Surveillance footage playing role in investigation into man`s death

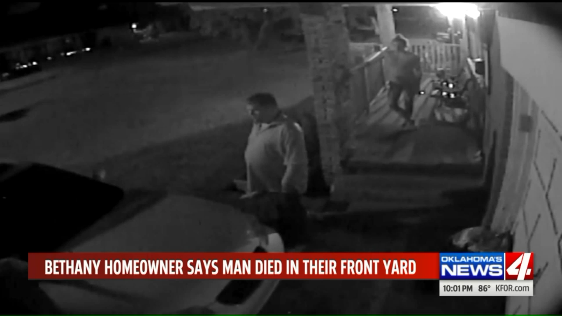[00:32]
His bleeding body stumbles back into Townsend's front yard, his arms and limbs flailing. They believed that he was having a reaction to drugs.